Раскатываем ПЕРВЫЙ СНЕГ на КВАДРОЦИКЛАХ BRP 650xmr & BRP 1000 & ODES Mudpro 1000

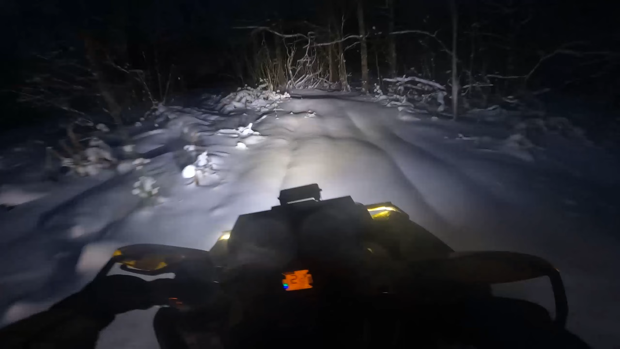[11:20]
там под снега очень прилично, конечно, на полях прям очень много, но в лесу полегче ехать.